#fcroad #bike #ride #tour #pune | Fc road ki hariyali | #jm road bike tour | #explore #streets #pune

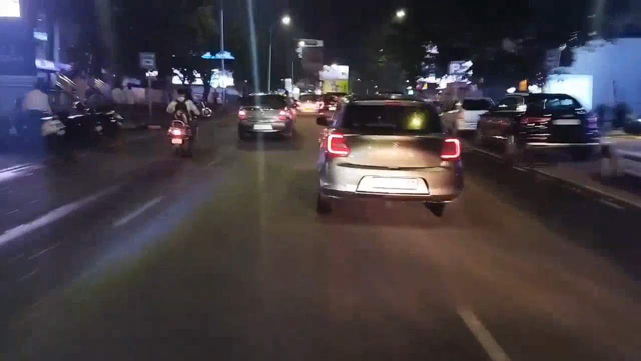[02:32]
यह है पुणे का एफसी रोड।
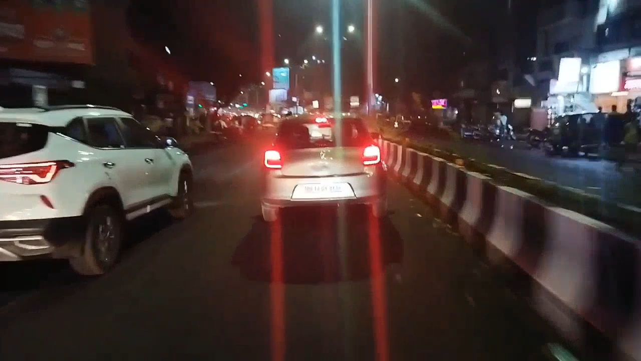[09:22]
ये LBS रोड है, शास्त्री रोड।